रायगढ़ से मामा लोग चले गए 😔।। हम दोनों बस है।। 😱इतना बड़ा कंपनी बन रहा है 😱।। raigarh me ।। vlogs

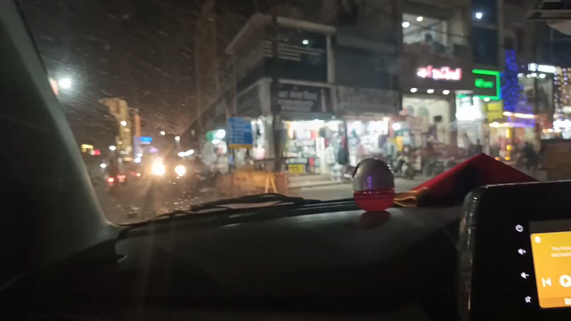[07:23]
कि तो गाइस हम लोग गुप चुप वगे रखा के अब
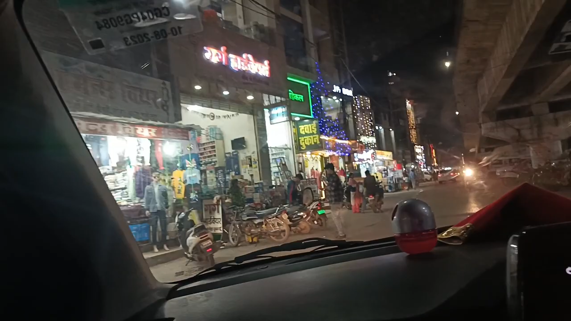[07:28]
आ चुके हैं घर का हाडवेर में आ चुके हैं देख सकतो बहुत ही बढ़ा है अब जाओ आप
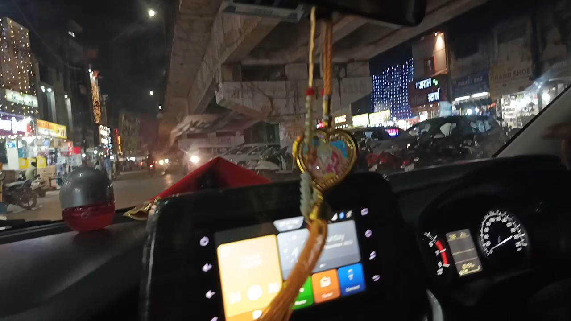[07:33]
जाओ बोलने लाइन थागा देना मजबूत वाला तात रस्ती वाला बढ़ा साइच
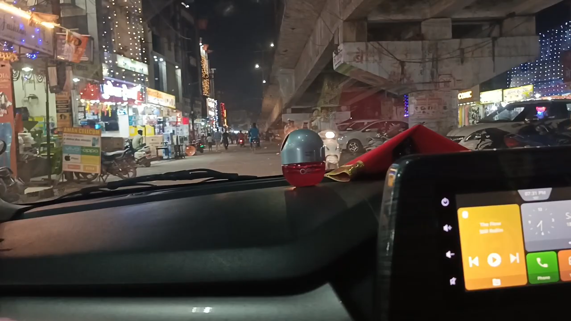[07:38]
किता मतलब लंबा 100 मिटर छे लंबा 100 तो गारिस ये गर्ग हड़वेर से लाया हूं अब देख सकते हो आगे अच्छा
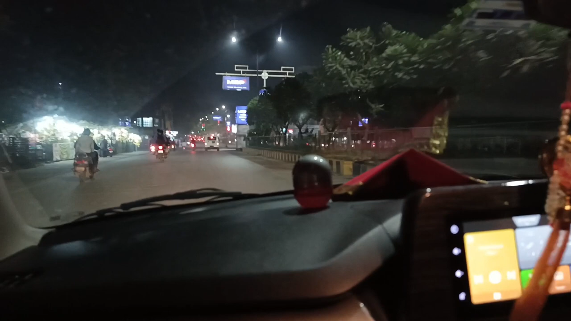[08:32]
जीतिन एक बढ़ तोड़ दिया है गाई अगर थोरह भी आयल चलान तूसी के नाम पर पक्तब शटेगा और यह फाल मंडी है कुछ आगे लगा है
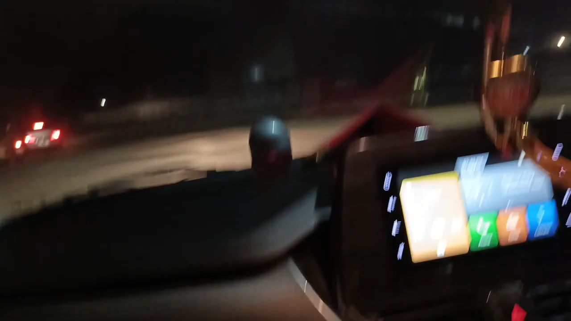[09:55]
है इसको उपर से जाता है का इस ट्रेन
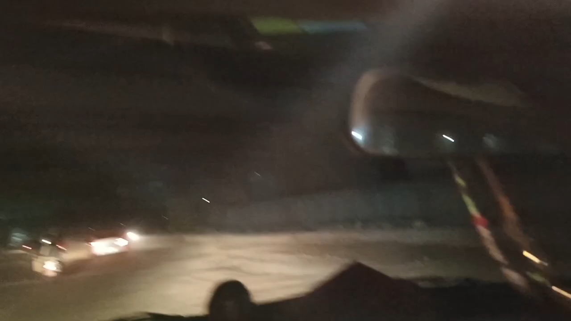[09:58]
और इसके नीचे से हम लोग जा रहा है और यह आगे से अपना
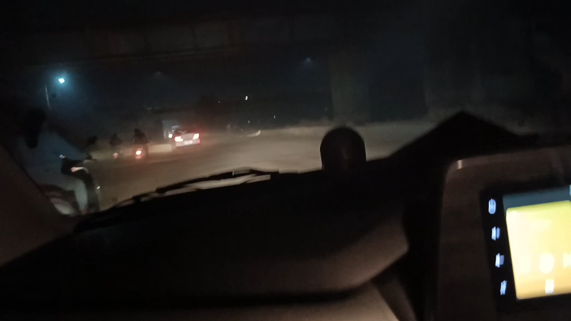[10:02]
रास्ता है गाईस अब रास्ते को क्लियर करने के लिए सोड़ा तो चलना पालता है
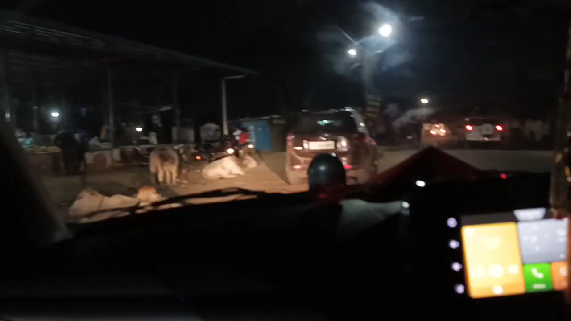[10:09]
तो गाईस अभी हम लोग सब्जी मंडी में आ चुके हैं यहां से
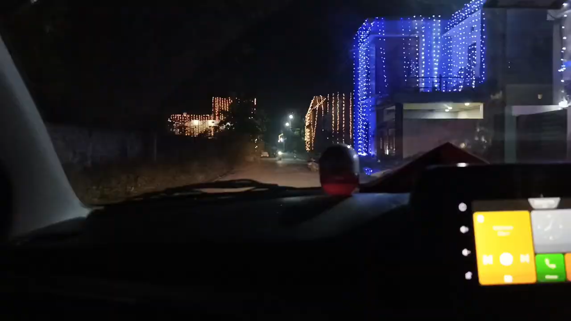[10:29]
तो गाईस हम लोग पहुंच चुके हैं अपने कालूनी में एंटर कर चुके हैं देख सकते
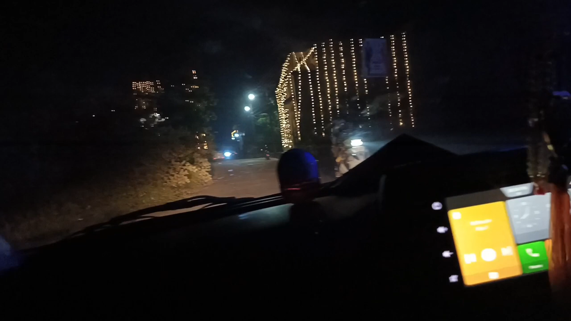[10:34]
हो अभी दिपाली अभी अभी गया है इसके चलते हैं अभी पूरा लाइटिंग है देख सकते हो कालूनी मस्त लग रहा है लाइटिंग के कारण तो चलो चलते हैं अपने रूम मे